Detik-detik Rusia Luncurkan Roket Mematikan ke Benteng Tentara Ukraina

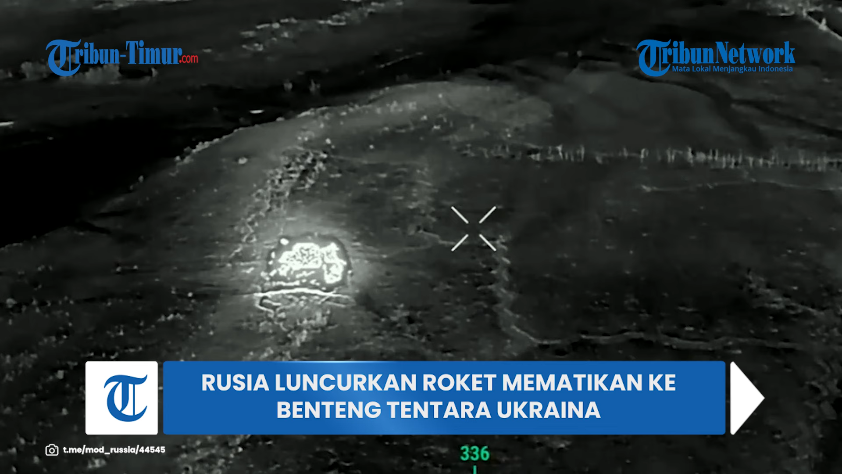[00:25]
Rukamannya diunggah di Telegram pada Rabu 16 Oktober 2024.
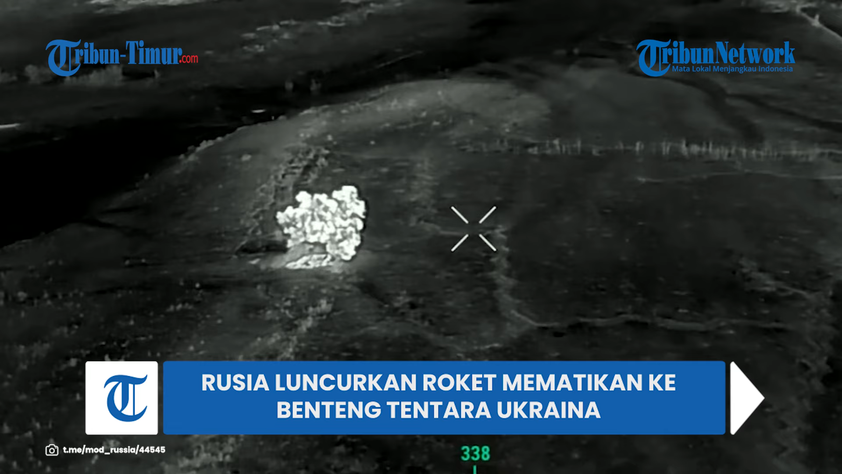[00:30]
Dalam keterangan unggahan disebutkan roket Sonsepek tidak memberikan peluang bagi militer Ukraina.
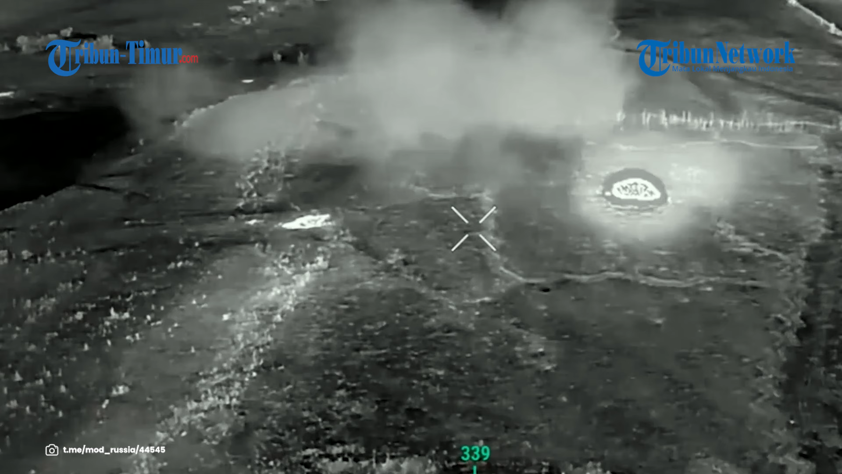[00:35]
Awak sistem tembakan berat TOS-1A Sonsepek dari kelompok pasukan selatan
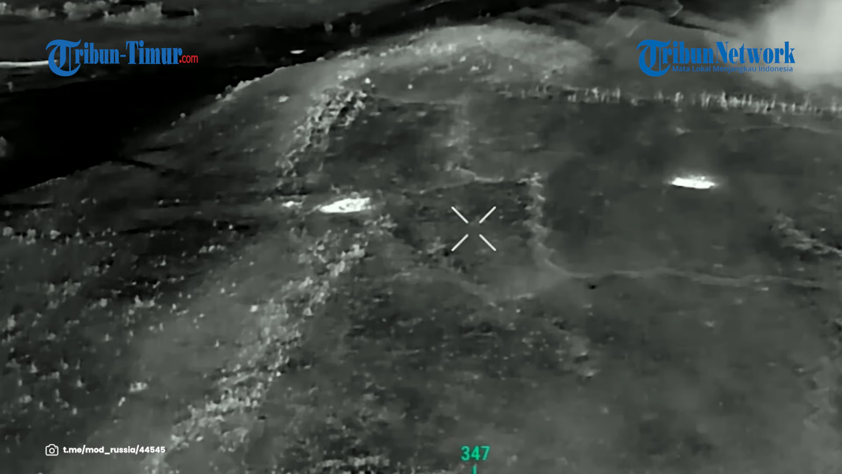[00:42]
menghancurkan benteng angkatan bersenjata Ukraina dengan amunisi 220mm secara akurat dan mematikan.